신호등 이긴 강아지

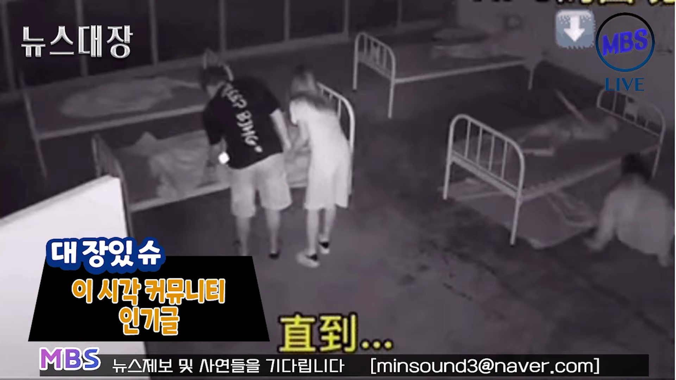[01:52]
귀신의 집인데요 커플이 있죠 귀신이 나온 거예요 이제 놀래키려고 저 귀신이의 뒤인 사람이? 놀랬는데 귀신을 입고 나갔네 여성은 홀로 있고 남자분이 귀신이 더 당황해 갈 것 같아 귀신이 아니 근데 뛰어간 것도 되게 전력적적 뛰어가지 않아요?